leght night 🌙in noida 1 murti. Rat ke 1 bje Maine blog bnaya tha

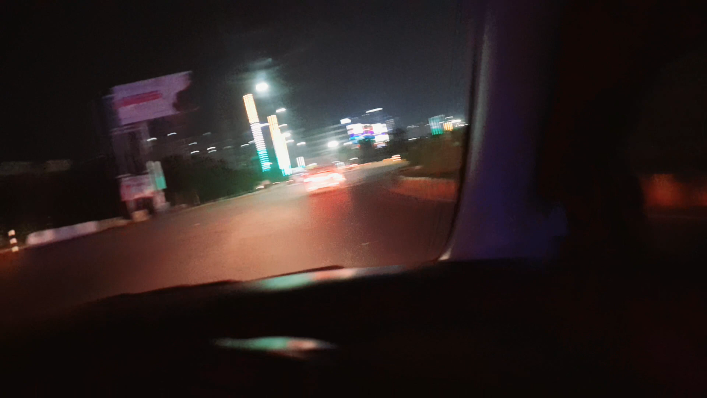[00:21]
रात का नजारा देखना चाहता हूं नोवेटा में तो भाई देख रहे हैं ऐसा दिप्तारा कि अथ एफ करें बाय बड efficiently करना देखात क्राणा थे दुज़ा है कि
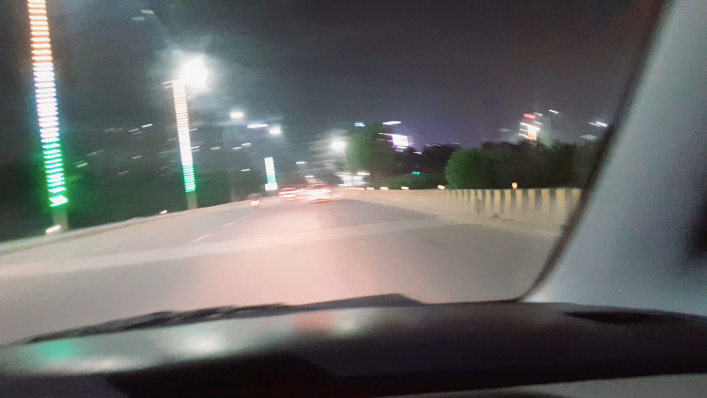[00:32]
दोख आए और 111 भी दरी पड़ती एक मौद़ी Reti Sub Land
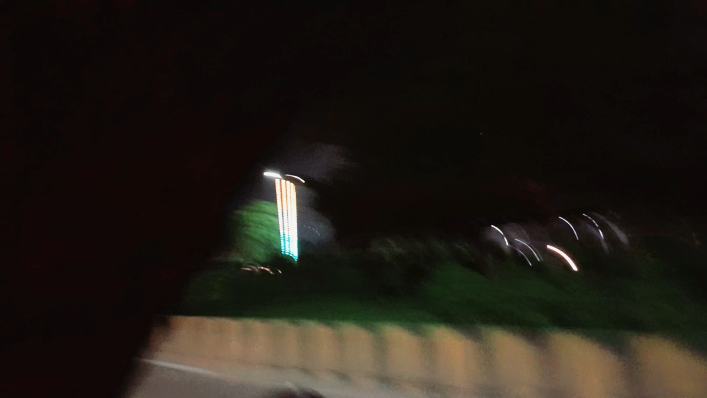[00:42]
कि ये मौता ये मअजेंता ये द्यूंदी कि ऑक मौदा
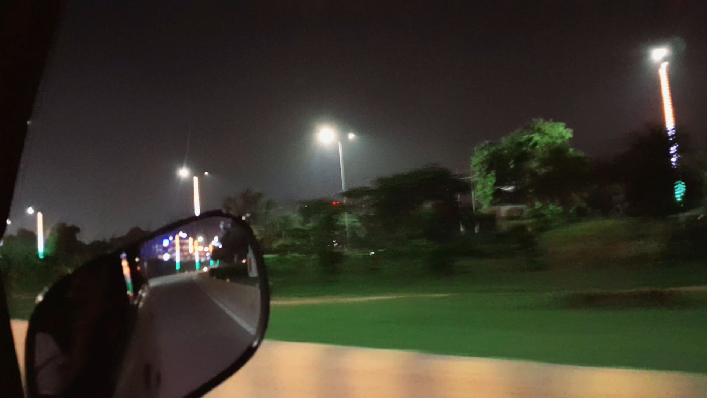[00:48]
है ये लकसारियर क्याबना ऊफिस एल एरिया भाई गाड़ी भी चल लीए और वीडियो पर बन लिए है का रे वही देखके देखके देखके रात में देखको वाई स्कूटी सिखारा यह मैडम को रात में
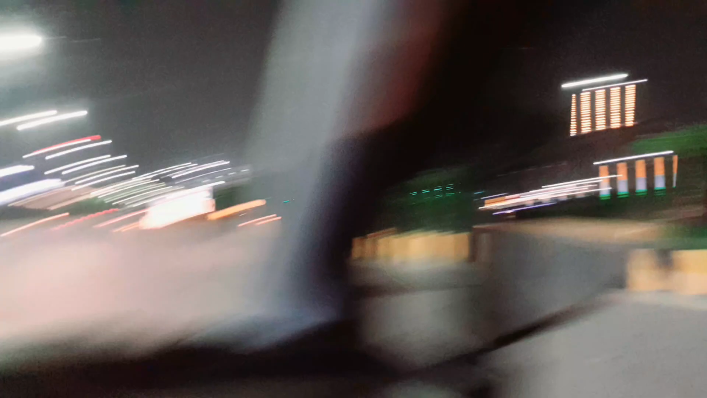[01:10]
बंदा मैडम की गॉलिया बर रखिए है आध्मी शिकाना मंदा बड़ा रात में कर दो
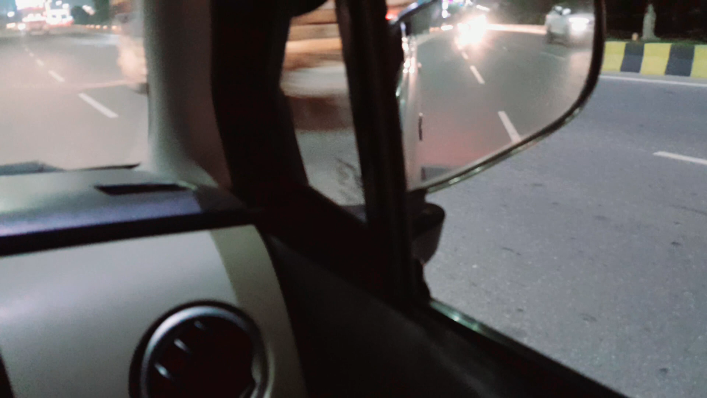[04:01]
अब भाई यह गोल वाली आस क्रीम नहीं है यार कि बोल वाली जो होती है लो पुल्फी वाली वह मांगी दिए चलो कोई नहीं धन्यवार भाई थैंक्यों आपको
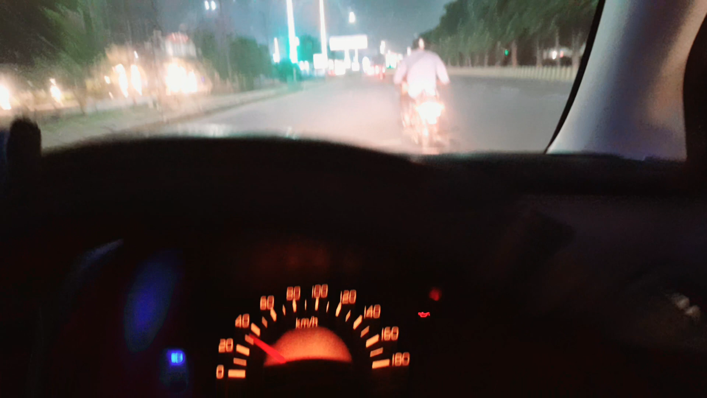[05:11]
आज यह भाई एक मोर्ति आना वाला एक मोर्ति देखके और फिर चुप लगा जाना बंद कर तुमा फिर मैं वीडियो ठीक है आस क्रीम खाऊंगा फिर मैं अरांसा यह भाई तुम्हारा एक मोर्ति आगा यह देखो